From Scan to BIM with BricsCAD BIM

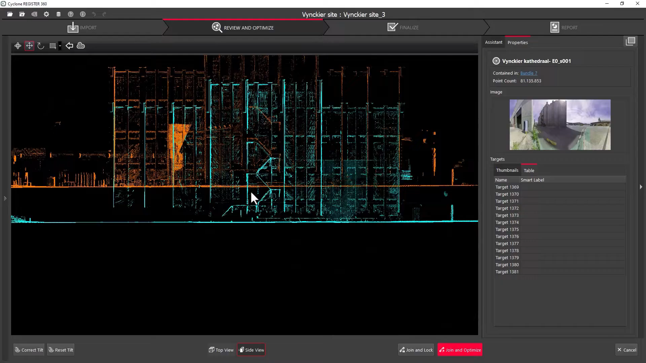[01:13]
Once we have collected all the scans from the various rooms,
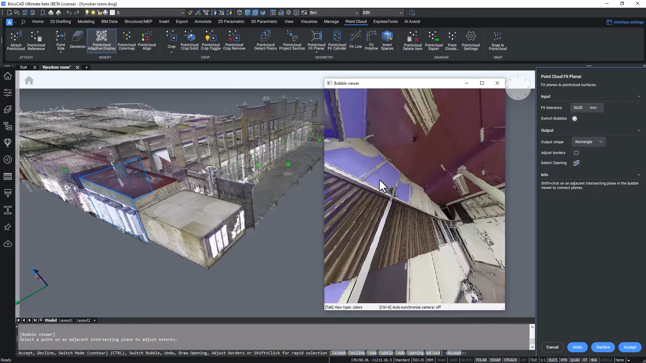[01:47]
We can start working purely in 2D or choose to make 3D models out of the point cloud.
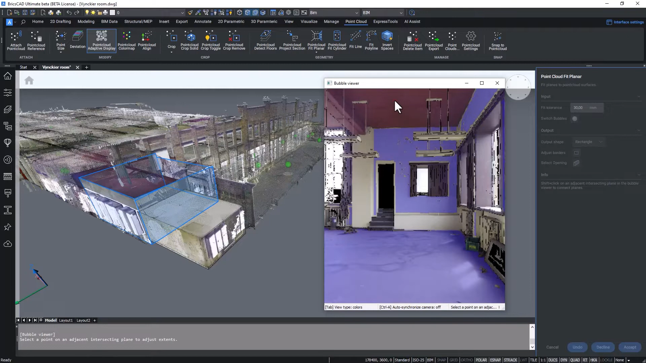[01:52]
BricsCAD BIM is the best tool for modeling the existing conditions accurately and with various automations,
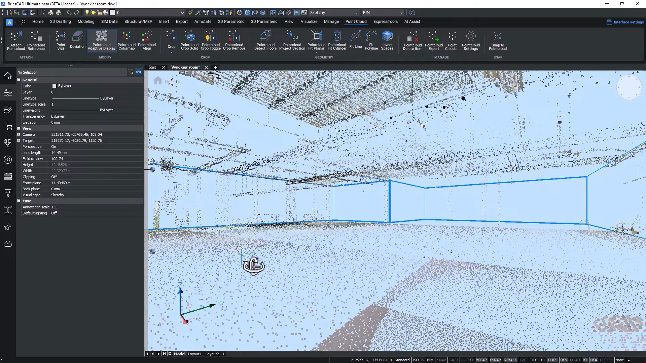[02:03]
we support the generation of a BIM model and the generation of 2D plans.